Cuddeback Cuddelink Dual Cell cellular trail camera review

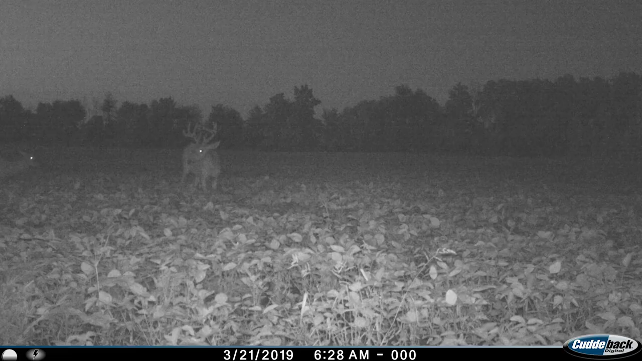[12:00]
Now, so here's a night image, 6:30 in the morning. So it's really not even night, this is dusk. I find that the night images are pretty grainy. They're not as high quality as some of the other cameras that I'm working with. I can still see the detail in the antlers, you know, I can see which buck that is. But then here, you know, it's 6:53, so the sun is partly up. It's still using the infrared lights, you know, even with the sun partially up. I believe that this is the buck that came in within 70 yards of us in Gemma's video.
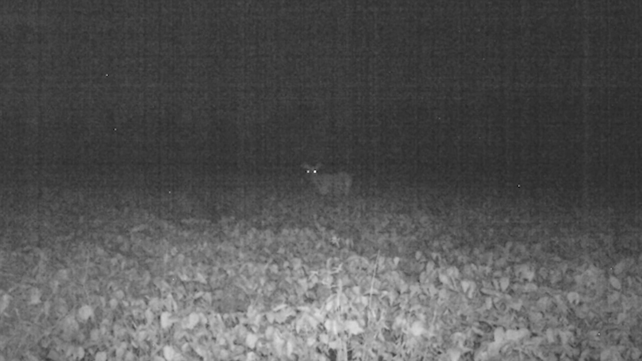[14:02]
So this is a night video. It's really grainy. The quality is pretty crappy, to be honest.
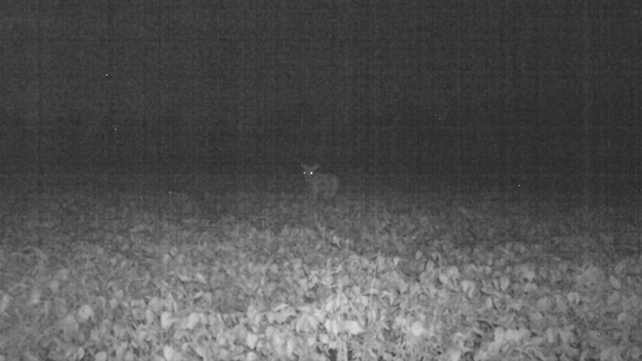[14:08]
And it always has a little Cuddeback introduction at the beginning, which I found amusing.
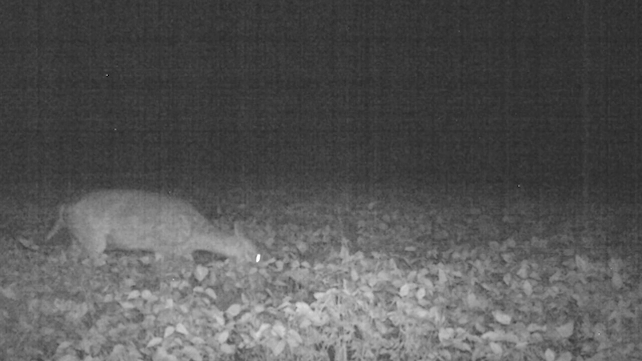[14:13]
And then right there it is again. When I saw these videos, I was really surprised in the quality. The quality just doesn't seem to be very good.